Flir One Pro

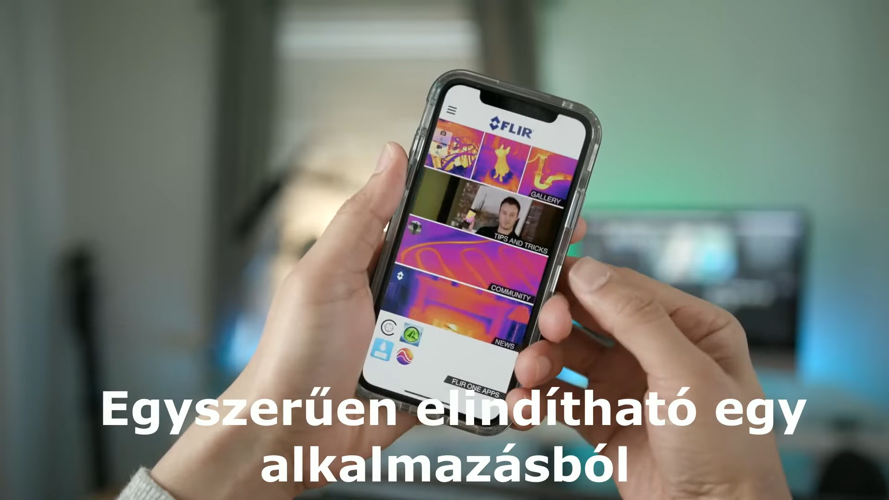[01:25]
And now it's just a matter of launching the FLIR 1 app, which is available for free on the app store.
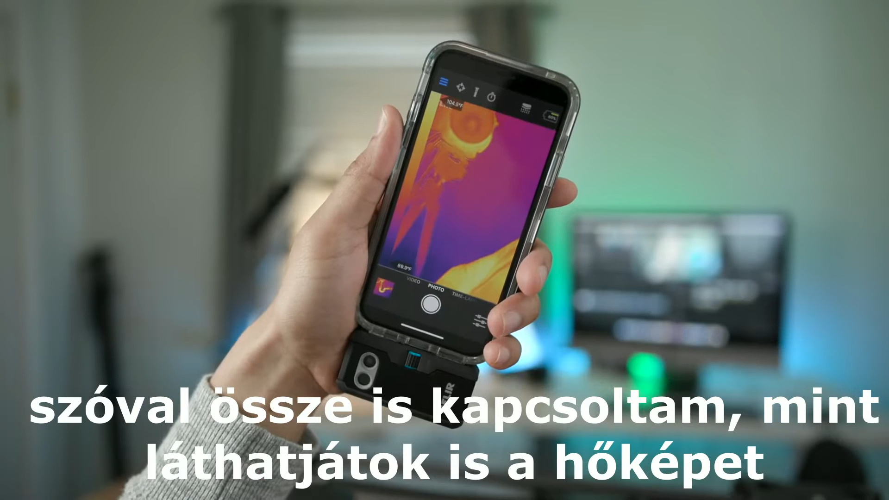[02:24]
So I have it connected there, and you can see right off the bat, you see your thermal image, which is really cool.
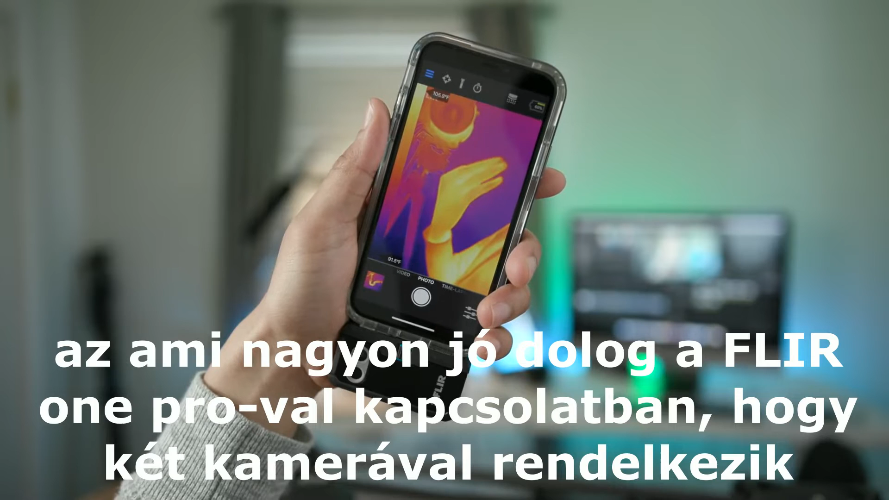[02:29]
Now, the really nice thing about the FLIR 1 Pro is that it features two cameras. One is just a normal imaging camera, and the other is the thermal camera.
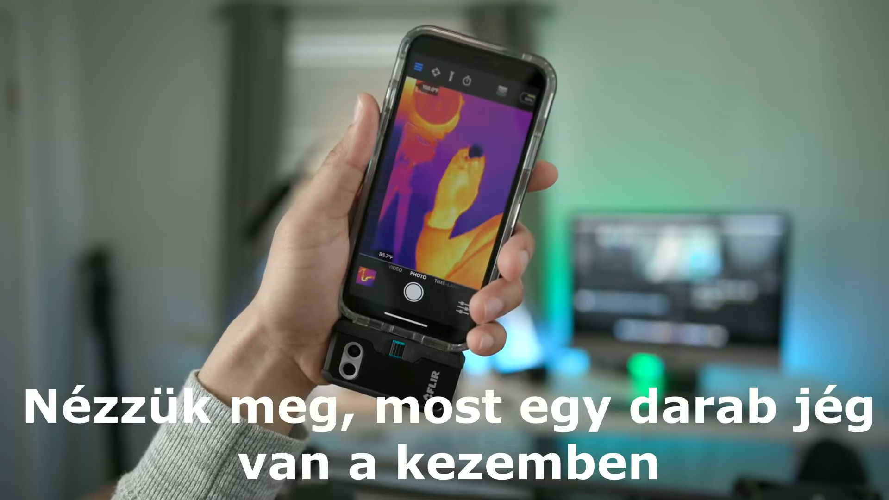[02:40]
So you can see I'm holding a piece of ice right now,
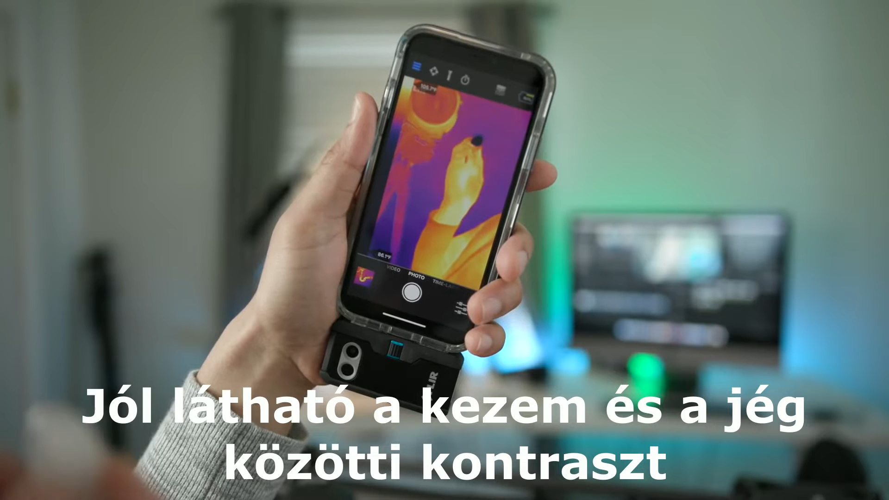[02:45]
and you can see the contrast between my hands, which are warm, represented by warmer colors,
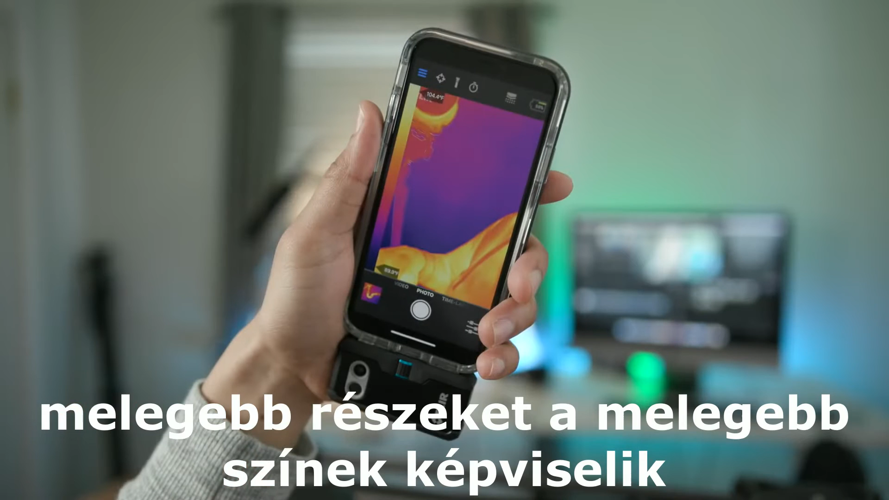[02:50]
and that piece of ice, which is cold, represented by colder colors.
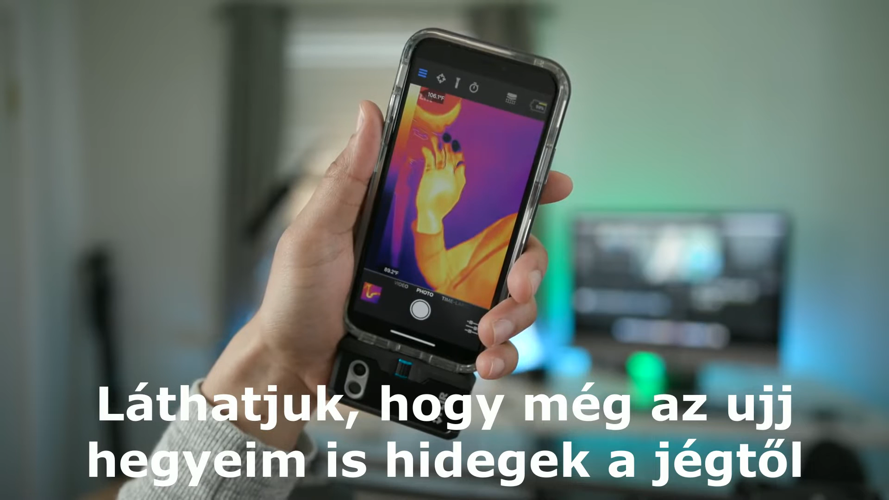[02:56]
And you can see even my fingertips are still cold from that ice, and it displays right there inside the viewfinder.
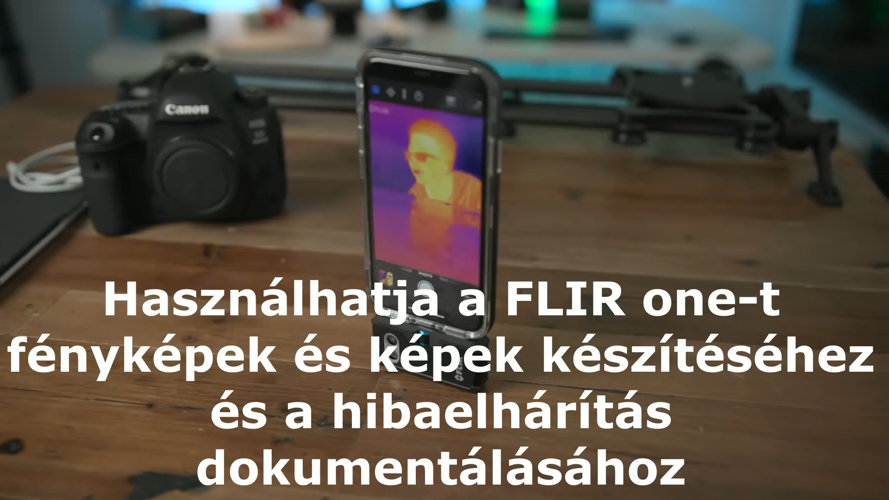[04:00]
You can also use it for creative purposes if you want to do that, but I just find it extremely handy if you're
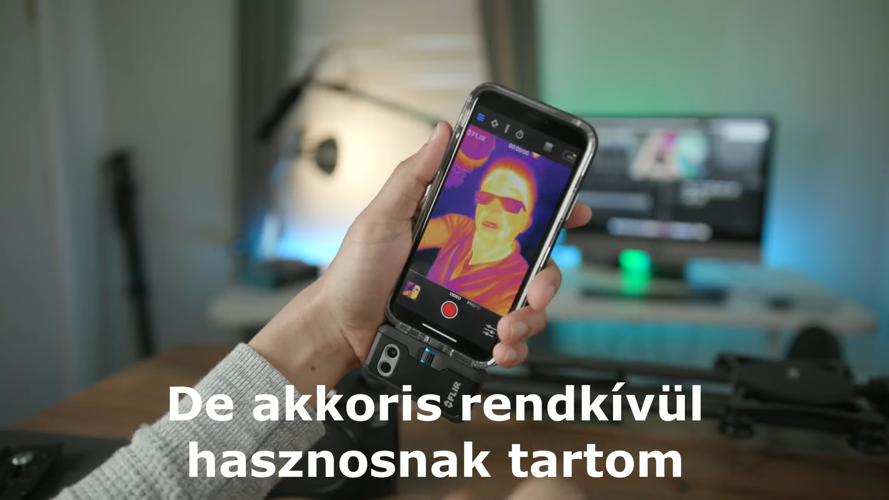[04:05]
a homeowner and you want to be able to troubleshoot or just identify potential problems within your house.
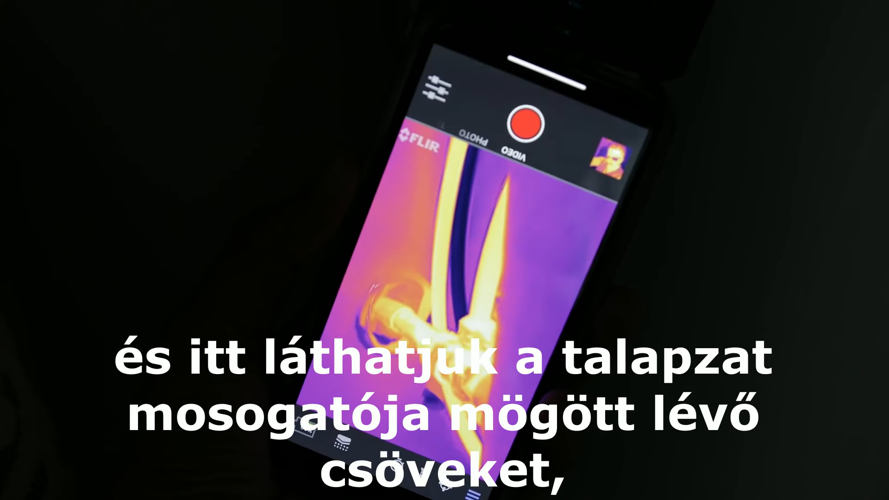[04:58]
freezer and here you can see the piping behind my pedestal sink and you can quickly
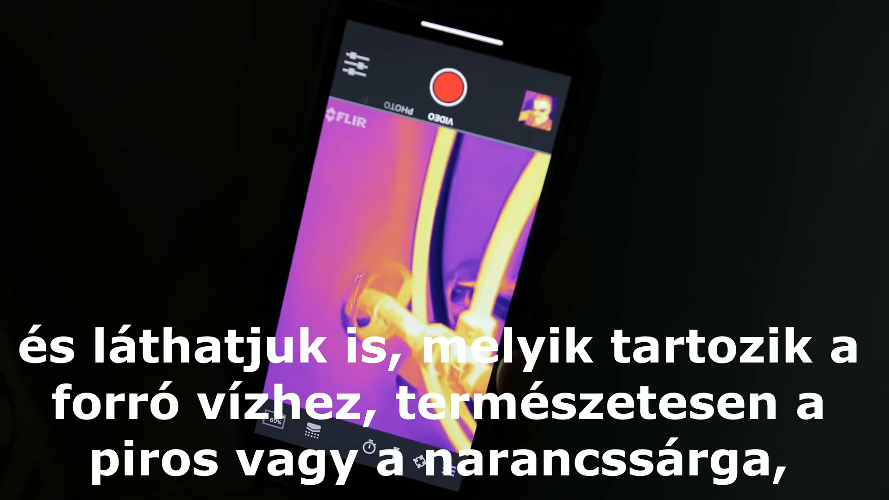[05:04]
see which one is for hot water, obviously the red or the orange one,
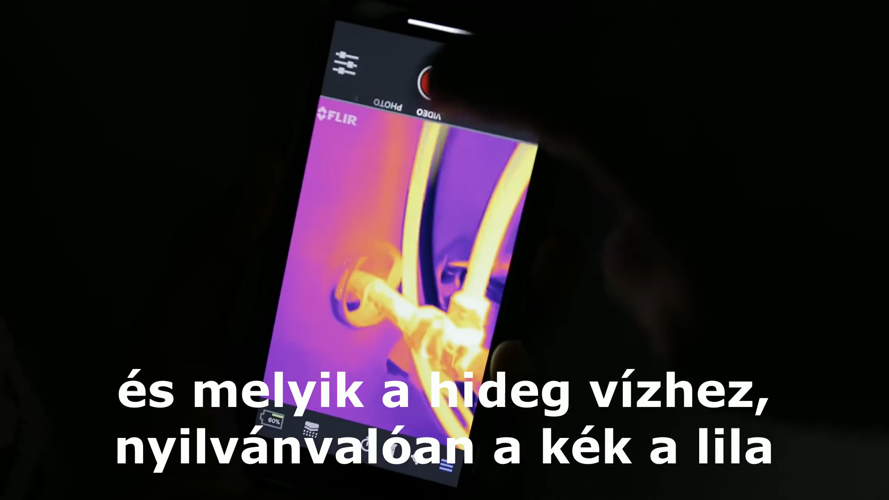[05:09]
and which one is for cold water, obviously the blue or the purple. And I can take a picture of that to document.
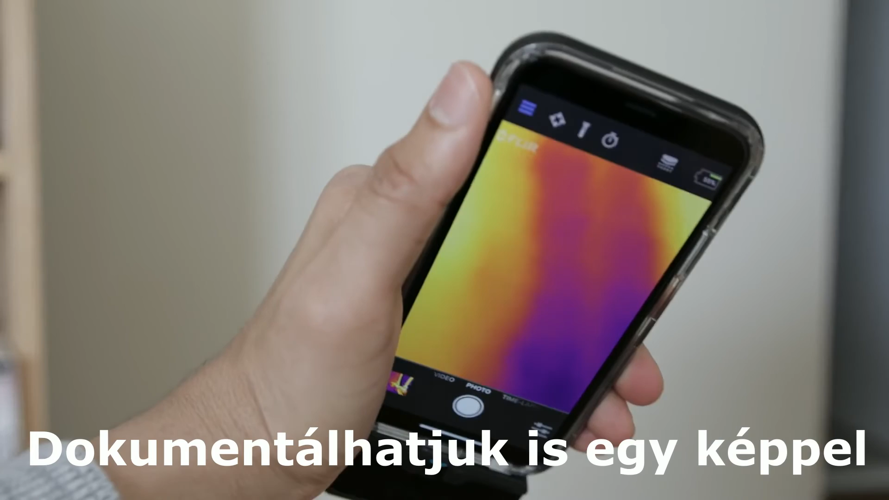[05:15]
Now in this example, I can see inside the wall and you can see that there is a closet behind this wall.
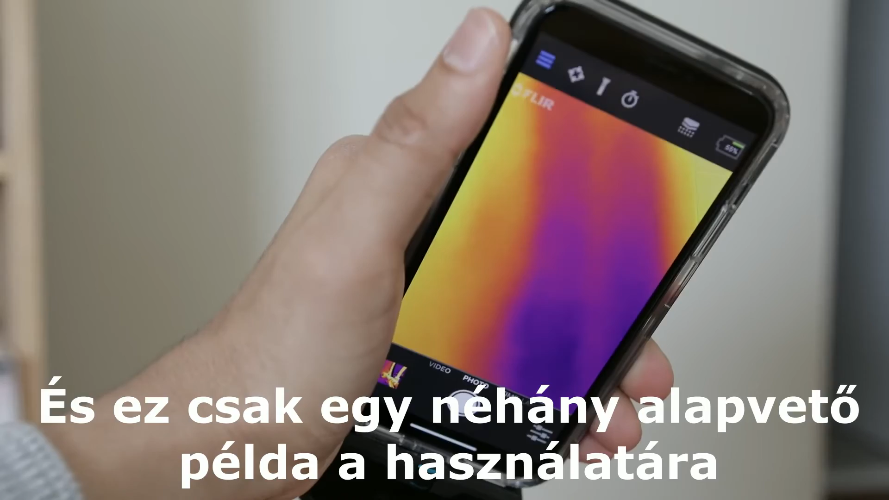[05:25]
It's not a perfect device. One of the main complaints is that the app is a little clunky, obviously hasn't been updated for the iPhone 10 yet.
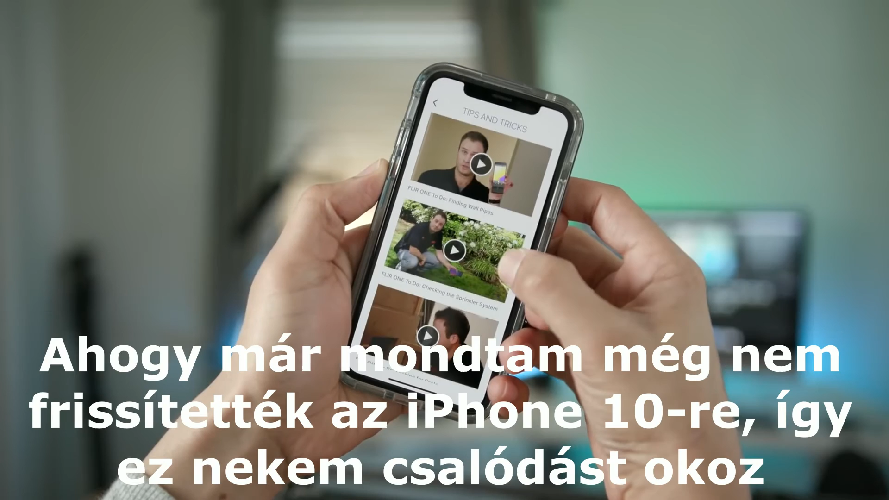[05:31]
So that's disappointing. And battery life, this device only lasts for about an hour, but to be honest, that's pretty much all you're going to need it for anyway, between charges.
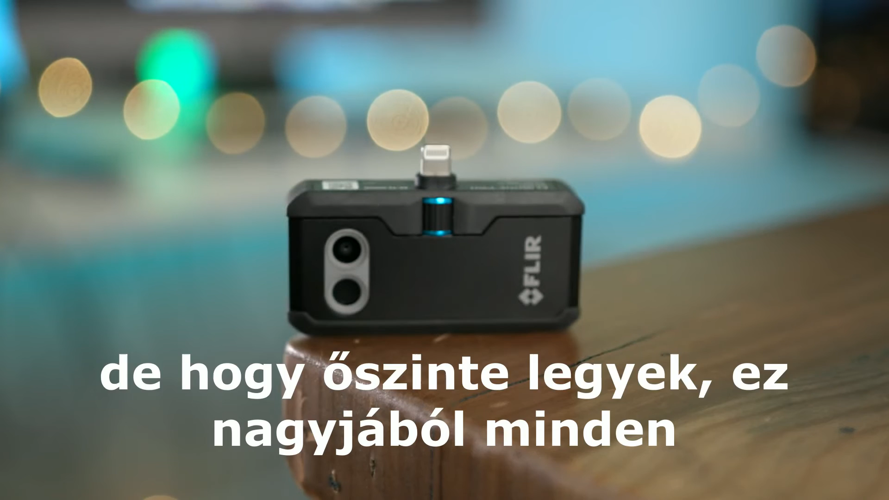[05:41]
Perhaps the biggest complaint may be with the refresh rate of the device.
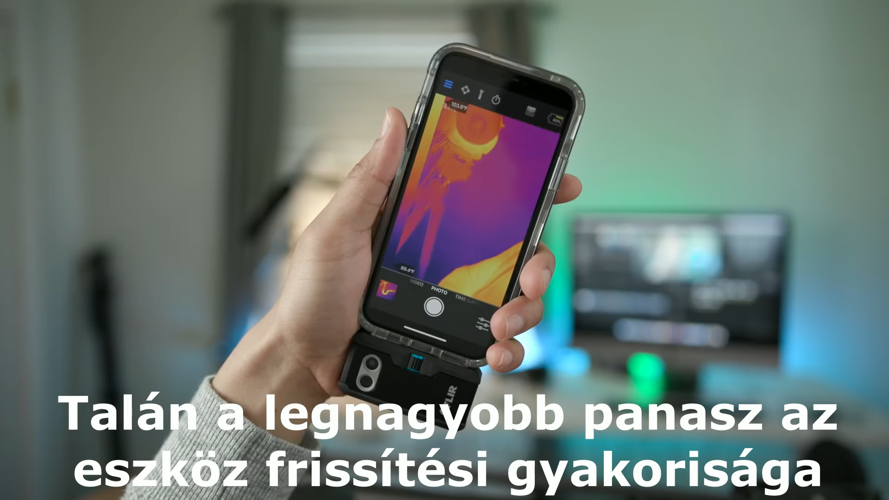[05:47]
The camera, which actually is very impressive, uh, for thermal camera with a 160 by 120 resolution actually compares very,
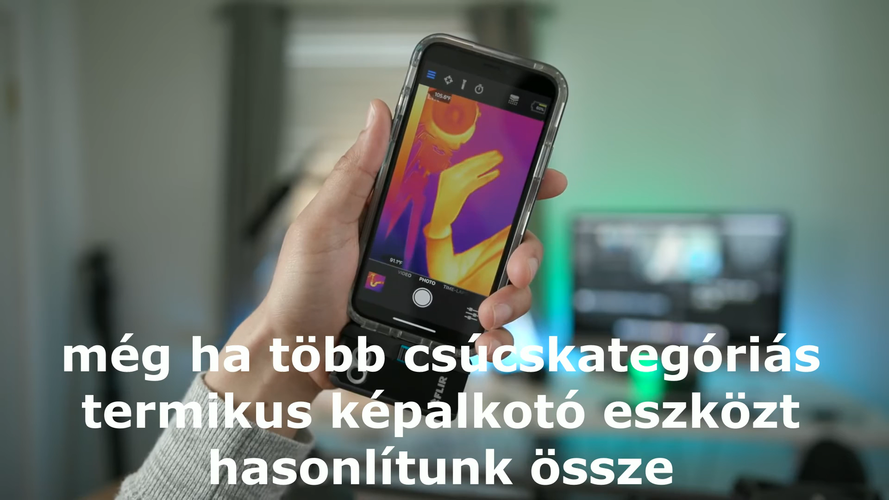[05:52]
very favorably when you compare more high end thermal imaging devices,
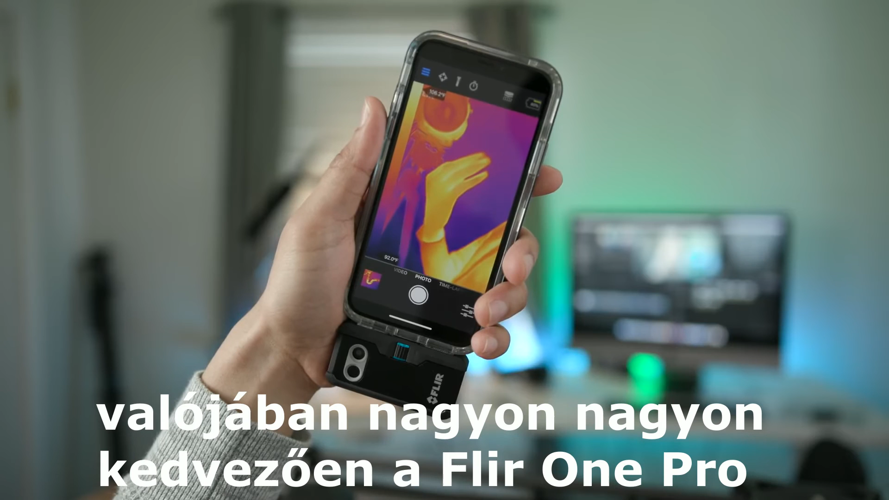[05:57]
but the, the refresh rate is only 8.7 Hertz.